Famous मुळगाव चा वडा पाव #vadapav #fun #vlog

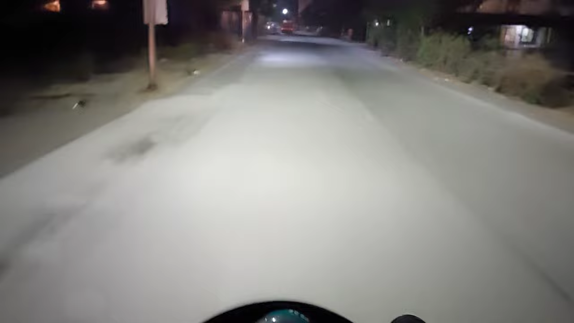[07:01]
अरे टिचकुलेचा रोडवर इथंच पोहोचलेला आहे. आम्ही त्यांना आता ओव्हरटेक करत आहोत. टिचकुले आणि टिचकुले